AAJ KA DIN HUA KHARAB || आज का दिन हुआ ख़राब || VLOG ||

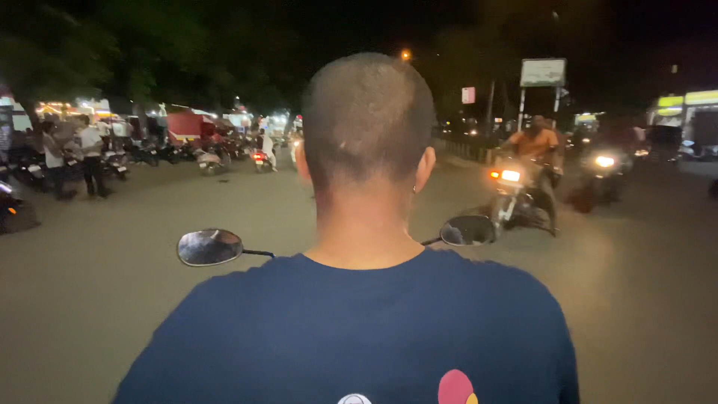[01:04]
तो फाइनली गाइस हम लोग निकल चुके हैं, ये आशापुरी एरिया है, वेलकम।